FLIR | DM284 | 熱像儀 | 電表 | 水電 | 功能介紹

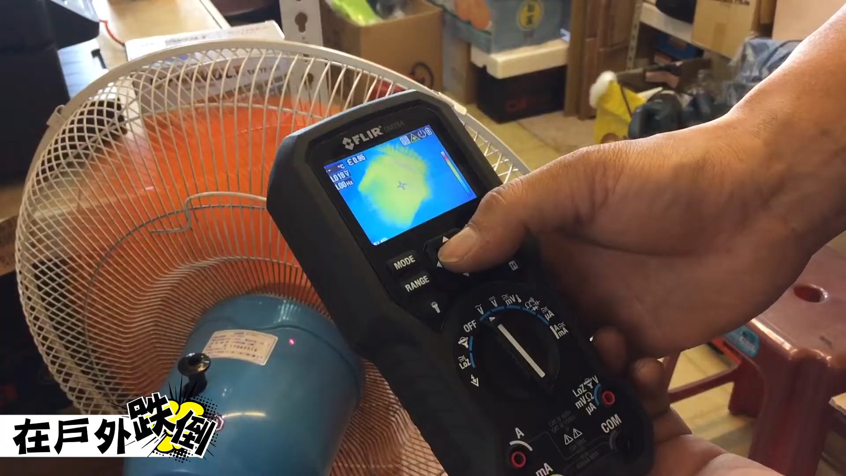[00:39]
簡單給大家看一下它的選單系統它有兩個模式可以
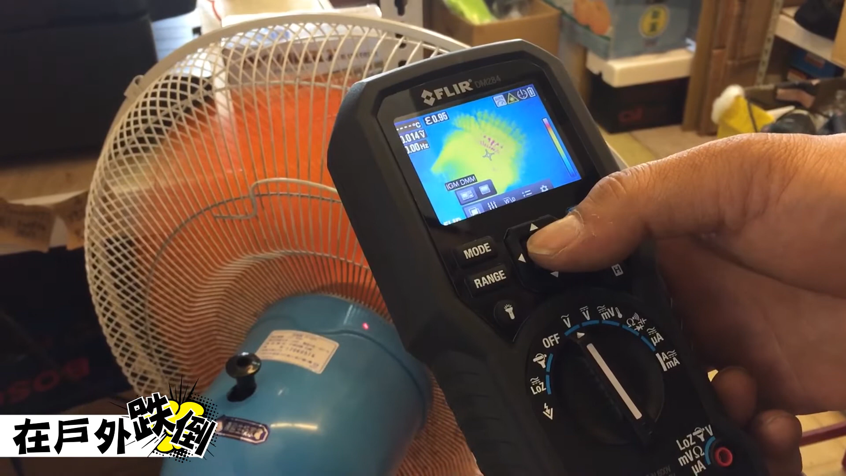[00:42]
選擇IGM就是熱顯像模式配合電壓偵測模式
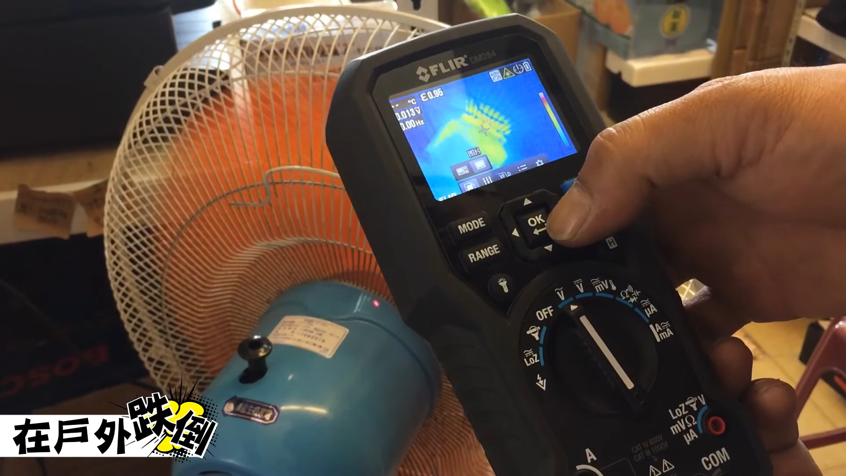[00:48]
然後這個另外一個模式就是單純配顯像你沒有要做其他電壓電流的測試做個比
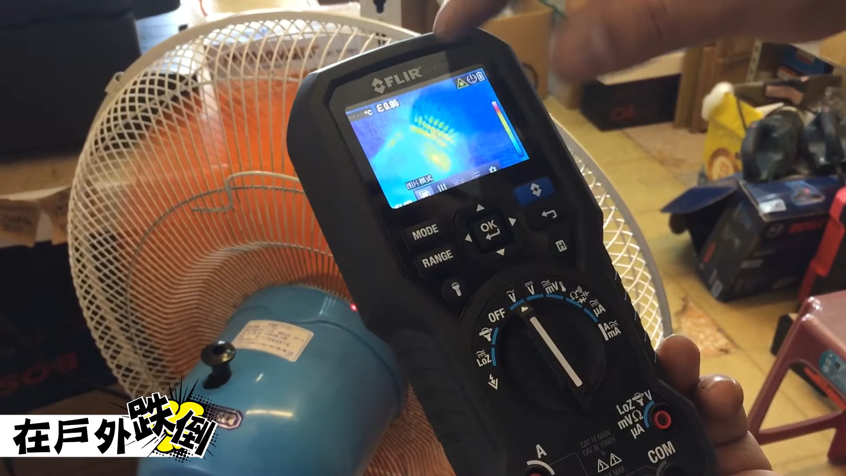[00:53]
對所以你可以把旁邊這個電壓電
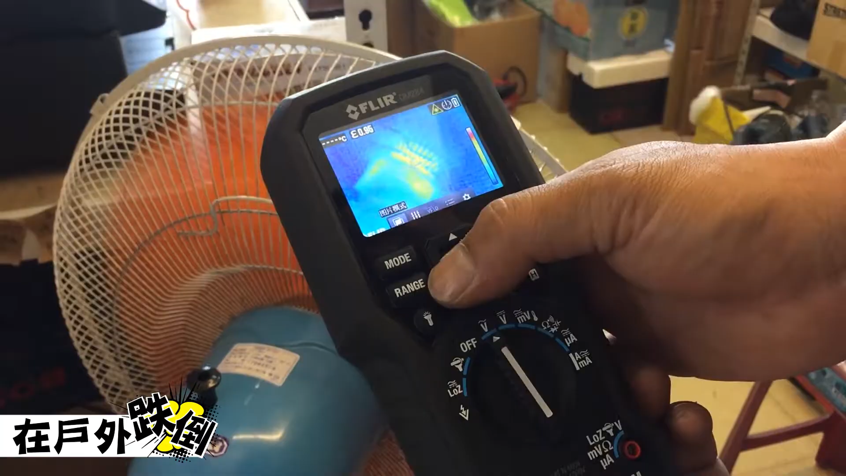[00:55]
的關掉然後再來第二個選項為什麼有黑白的模式這個模式當面利用於說你需要找到比較純粹的物體譬如說只要熱或冷
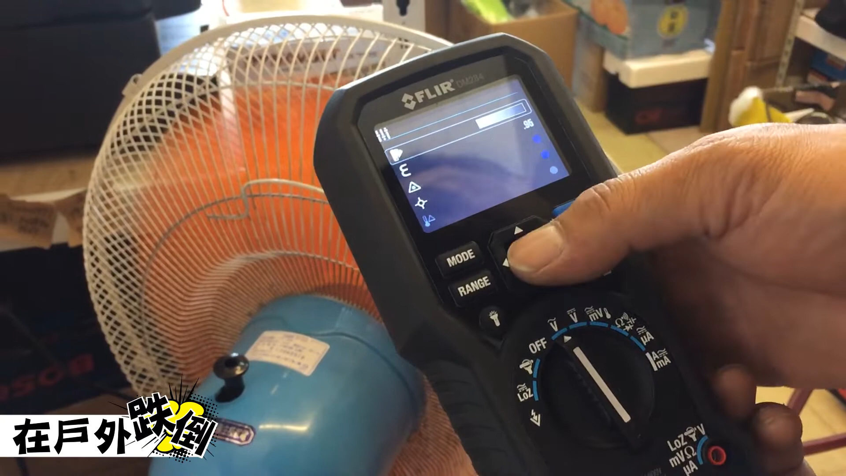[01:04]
它顏色有兩段
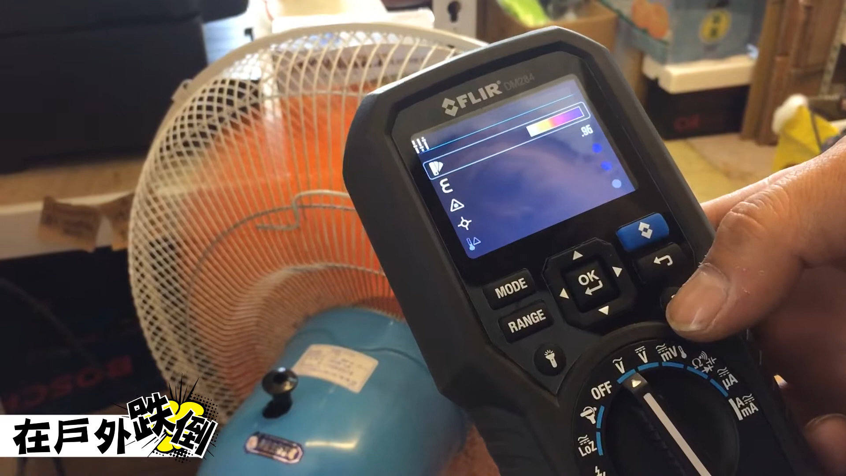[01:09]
如果你不想要顏色分布了這麼多就是讓你看起來整個圖面很雜你可以選擇第一段長模式就是會比較有漸層的感覺你會覺得它的溫度是慢慢從哪裡開始然後越來越熱越
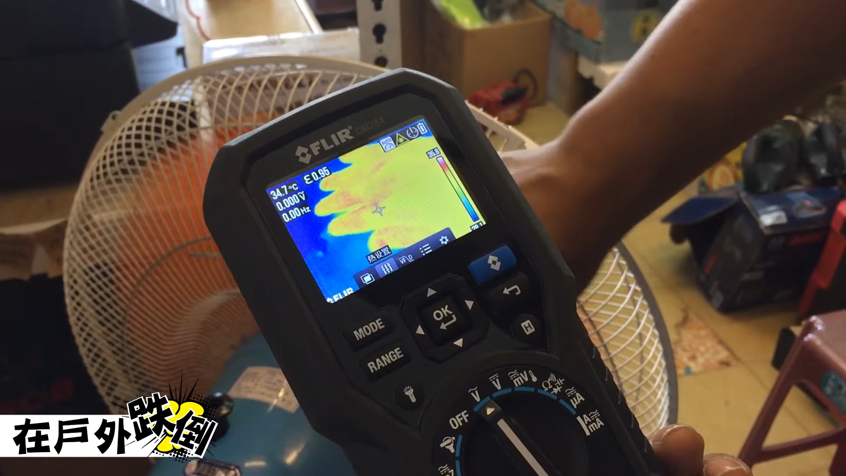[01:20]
On screen: spot 34.7°C
來越冷有個漸層的感覺第三個VFD這個就是跟旁邊這個功能有關係如果你有開啟電壓偵測電流偵測模式跟熱顯像功用模式它就會有
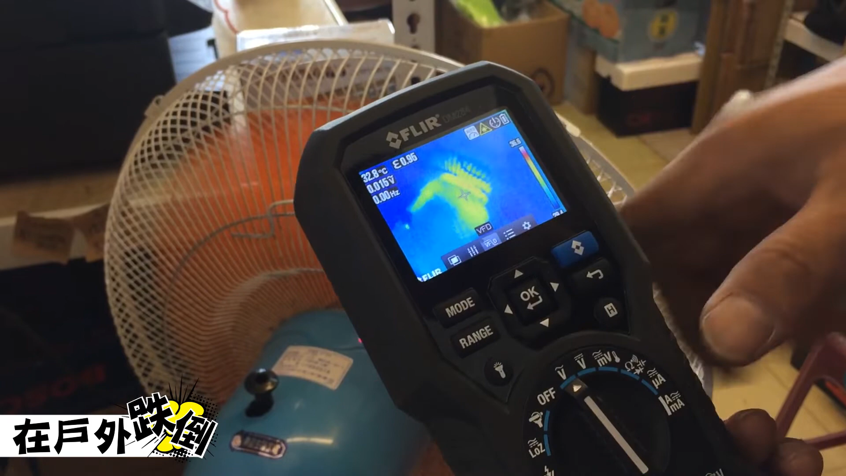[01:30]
這個選項可以讓你使用如果沒有就不行最大的最小值就是風值電壓高低的風值
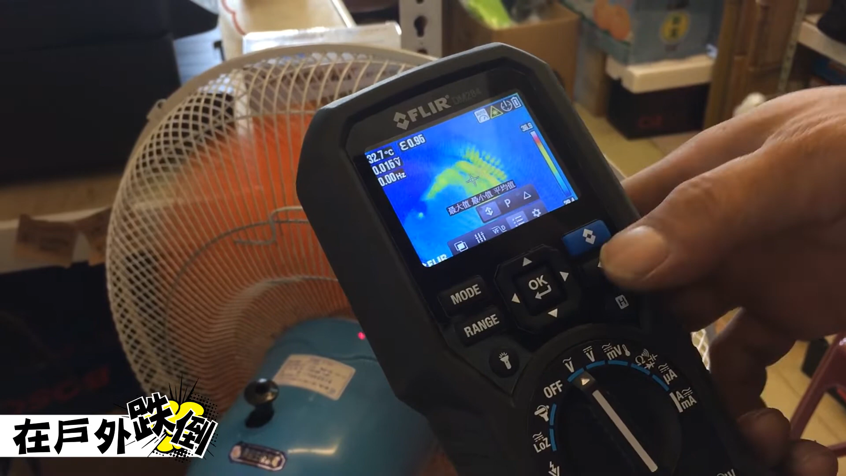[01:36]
On screen: spot 32.7°C
紀錄還有電流高低都可以你按了一個特殊功能它都會顯示在右上角讓你知道說你現在做了什麼樣的
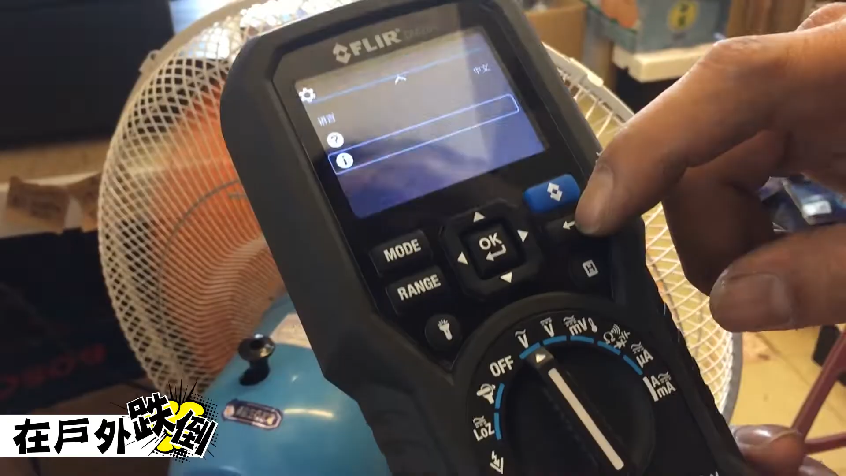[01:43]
簡單來講是這樣子當然它面表上有很多功能回去
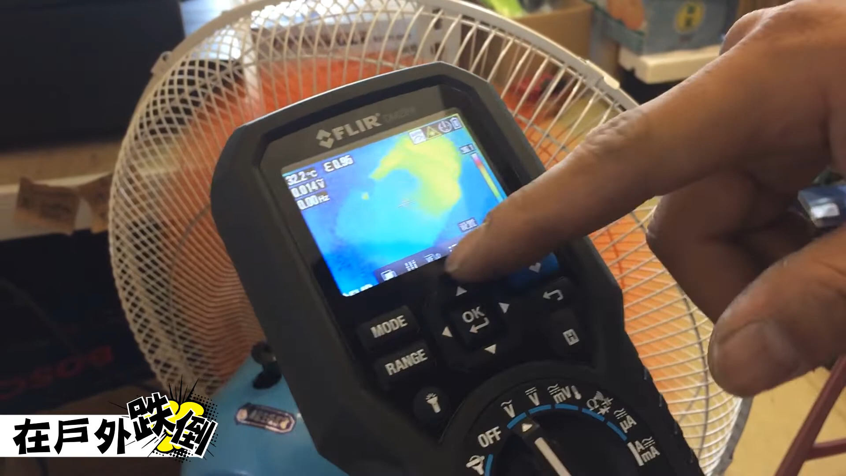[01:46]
可以慢慢研究只是說一次講得太仔細怕大家浪費它加太多時間
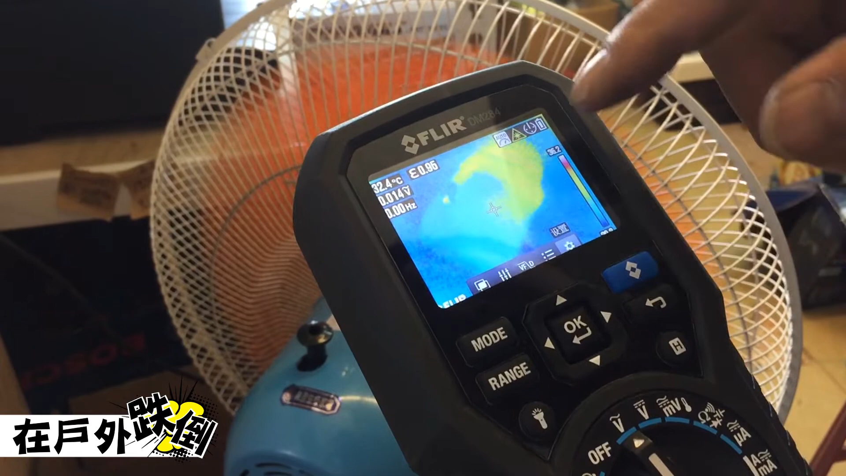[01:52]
On screen: spot 32.4°C
了然後我們關機器的OFF以後記得因為鏡頭雖然它有保固三年不過鏡頭部分我們還是用一個